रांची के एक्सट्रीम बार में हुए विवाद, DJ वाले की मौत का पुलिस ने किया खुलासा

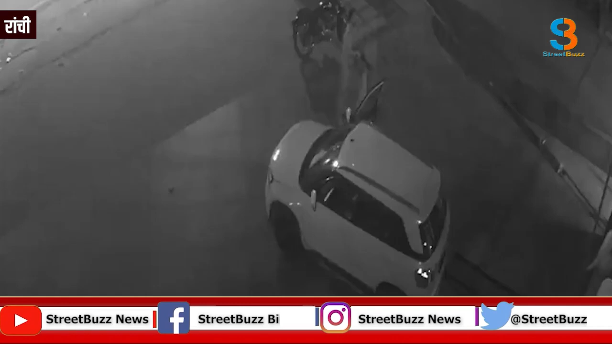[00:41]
जिस जगा पे यह घटना हुई वहां से कुछ दूरी पर ही रेडिशन ब्लू होटल है जहां VVIP ठहरते हैं घटना को अंजाम देने के बाद वह ब्रेजा गाड़ी से भाग निकला इस दौरान उसने गाड़ी को रास्ते में डिवाइडर से � फिर गाड़ी को कछरी चौक स्थित एक गराज में पार्क कर दिया फिर दूसरी गाड़ी का इंतिजाम कर वह पटना स्थित अपने घर के